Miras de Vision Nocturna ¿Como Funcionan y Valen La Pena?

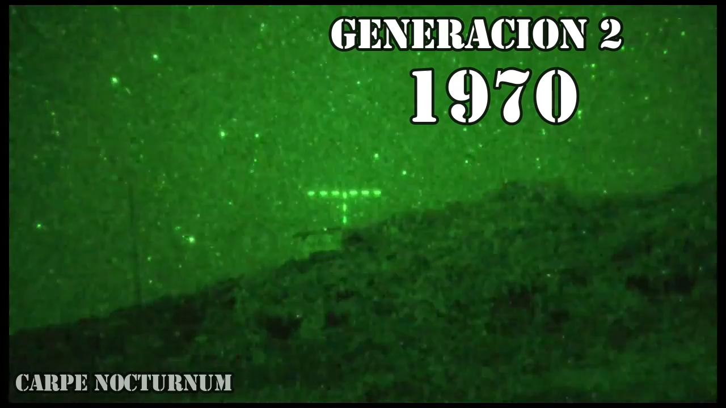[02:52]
como que hubiera demasiadas partículas en el aire o entornos cerrados de noche.
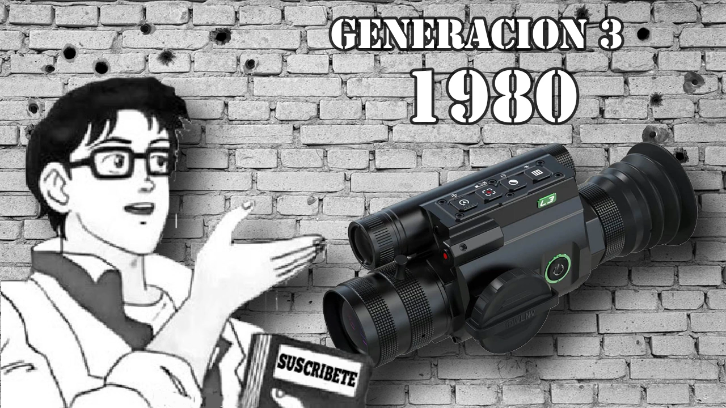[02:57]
La generación 3 optó por mejorar la resolución de la imagen que tenía el tirador, como también mejorar su consistencia y fiabilidad,
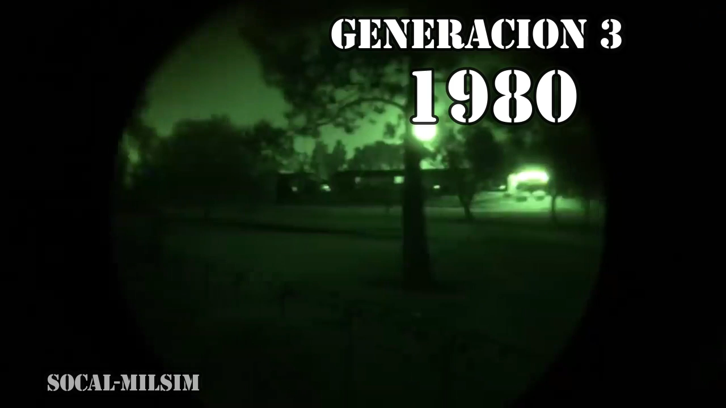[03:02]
lo que las volvía técnicamente de uso rudo, prolongando su vida útil y su gasto de energía. La generación 3 Plus dio el siguiente salto en el año 2000,
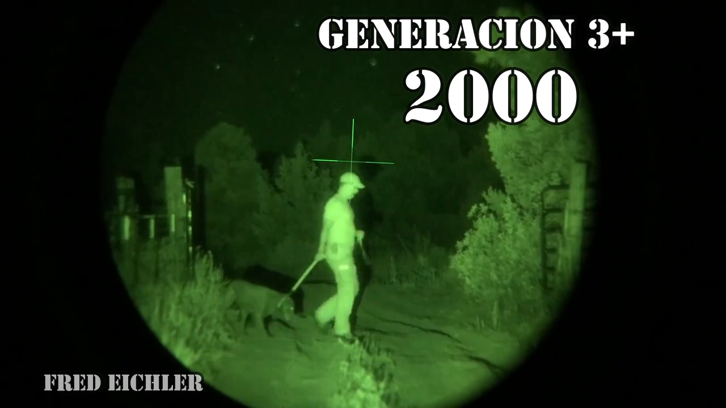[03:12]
junto con la generación 4, 5, 6 y 7 en los siguientes años con mucha, mucha velocidad.
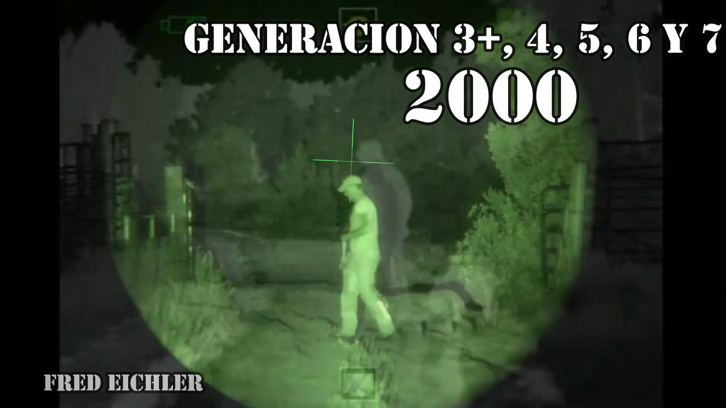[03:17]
Pero si te preguntas por qué digo todas estas juntas, es porque solo la generación 3 Plus está permitida para las Fuerzas Armadas de los Estados Unidos,
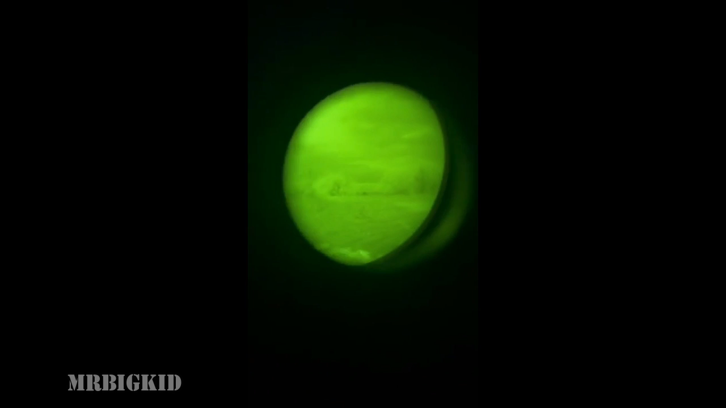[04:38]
esta se puede extender muchísimo debido a que de manera inteligente o manual,
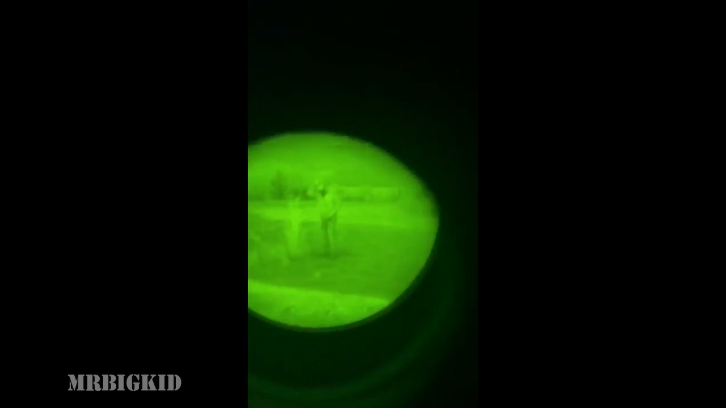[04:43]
la mira se ajusta a utilizar las baterías para compensar la calidad o no. Pero ahora hablemos de los enemigos naturales de las visiones nocturnas, la luz y las partículas.
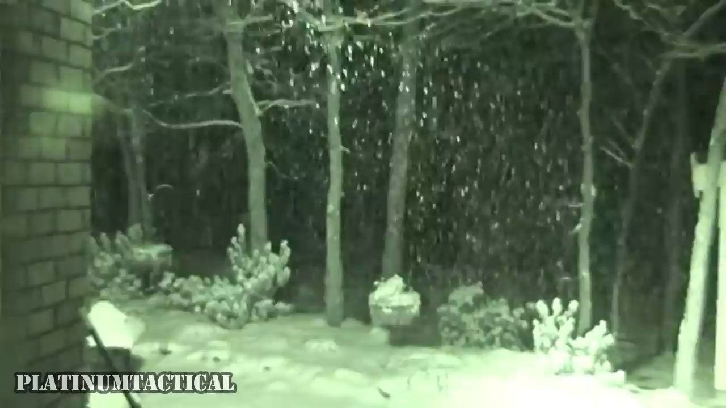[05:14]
nieve o vapor, son otro gran factor de pérdida de visibilidad natural, y entre mayor cantidad de estas haya, peor, encontrando mayormente problemas con el polvo simple y la nieve.
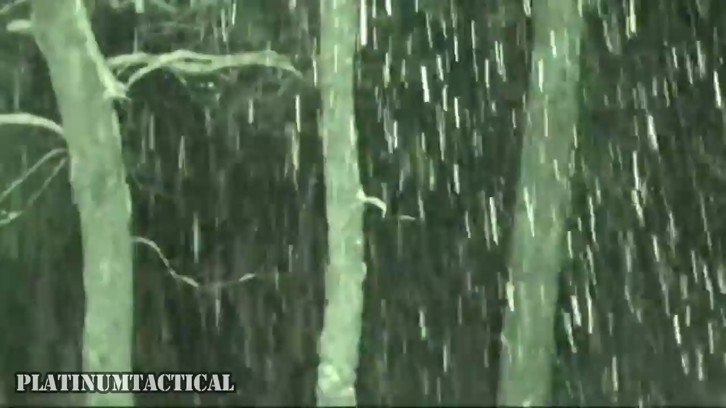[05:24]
Esto debido a que cada partícula, aunque no logremos percibirlo con nuestro ojo humano, refleja cierta cantidad de luz, lo que crea una imagen tipo estática nublando la visibilidad del tirador. Pero pasemos a lo bueno, ¿vale la pena utilizar estos accesorios? Mi respuesta es un rotundo, depende. Si eres militar o policía,
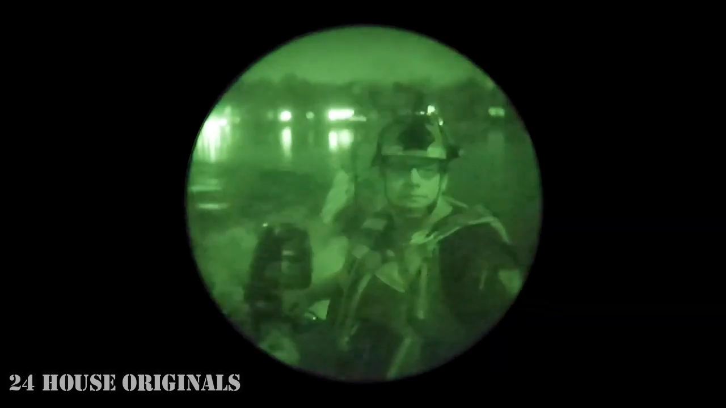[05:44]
creo es una pieza fundamental para cargar por sí mismo o bien que al menos uno del grupo lo tenga.
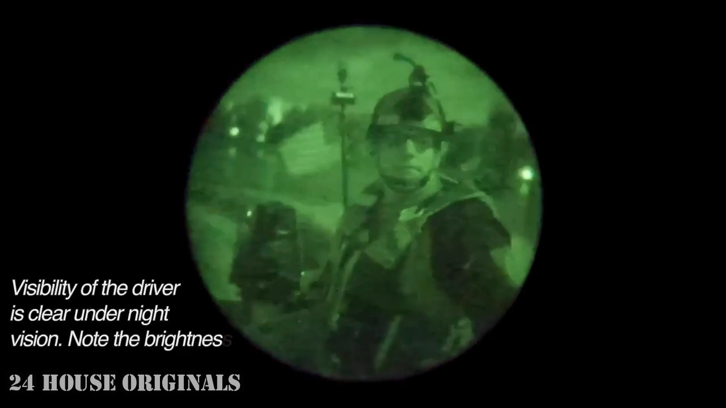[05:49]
Pero recordemos que no todas las miras de este estilo cuentan con la capacidad o la opción para desactivar su modalidad nocturna,
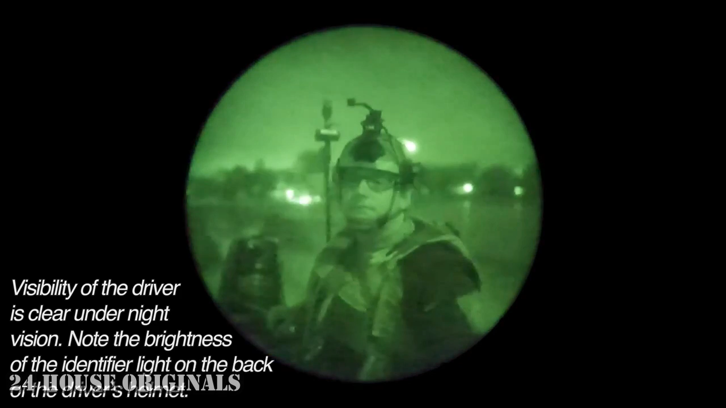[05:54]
así que tendrás siempre la desventaja de no poder